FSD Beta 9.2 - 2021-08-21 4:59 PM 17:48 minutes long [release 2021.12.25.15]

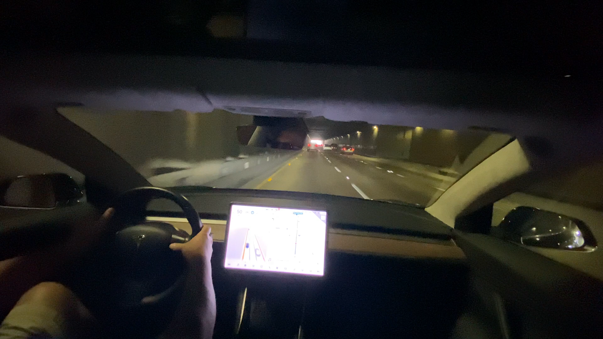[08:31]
Follow distance is four. This is three. We're still on vision only on 7.2. The car is 7.2. 9.2. So, it's limited to two. All right.